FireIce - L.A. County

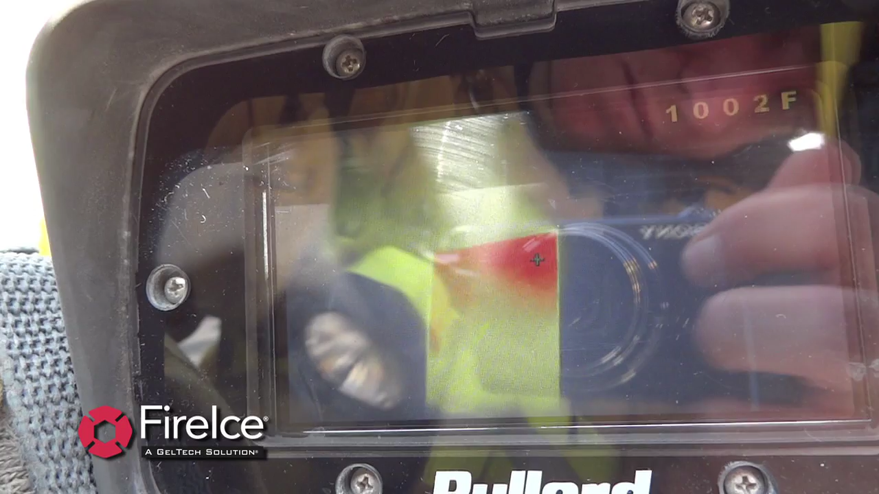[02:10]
Within 5 seconds, the temperature was reduced to 240 degrees Fahrenheit.
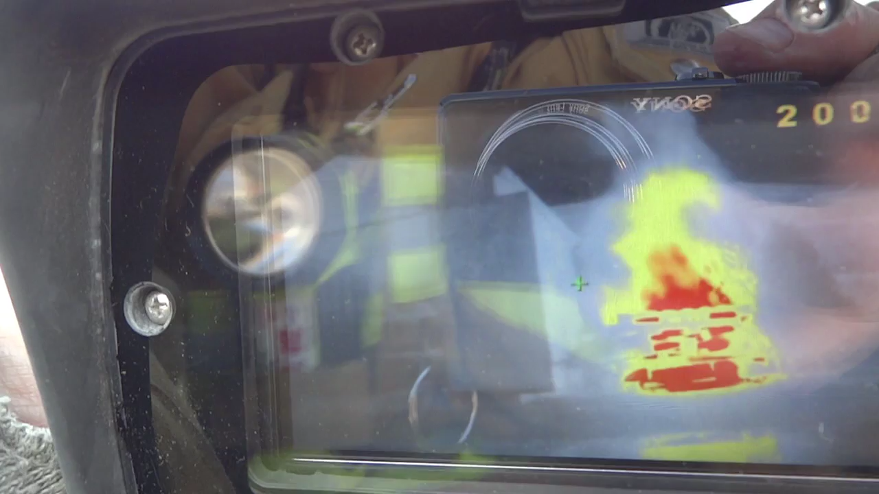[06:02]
Next, the camera was fixed on the wall of the structure and the surface temperature never went above 250 degrees Fahrenheit. Fire ice displaced the heat and did not allow transference of heat to the inside wall of the structure.